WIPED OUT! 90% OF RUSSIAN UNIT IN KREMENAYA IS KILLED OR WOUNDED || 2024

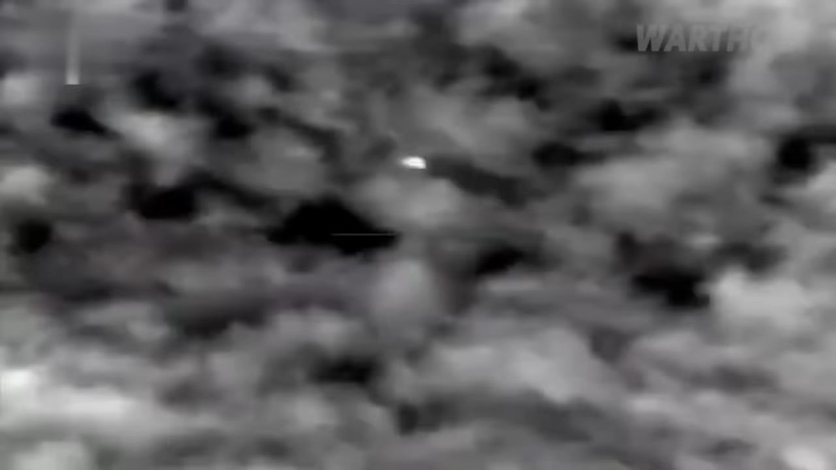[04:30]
On-board footage of a likely UK-supplied Asram SAM system in Ukrainian service,
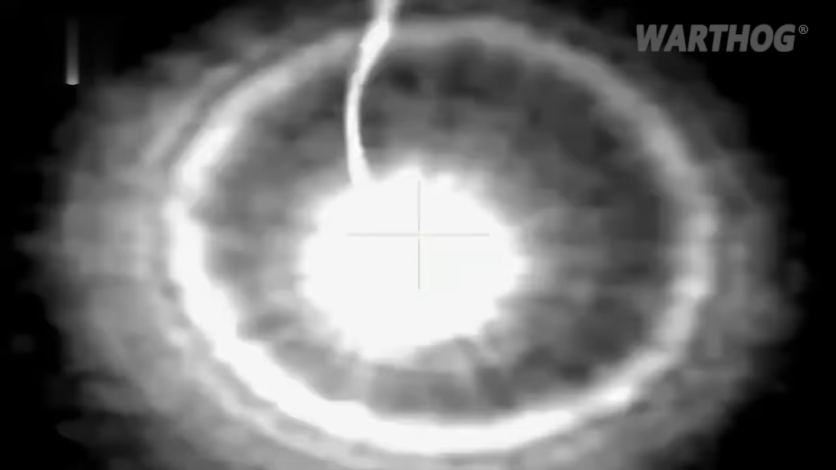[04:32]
a Russian Zala reconnaissance drone over the southern front.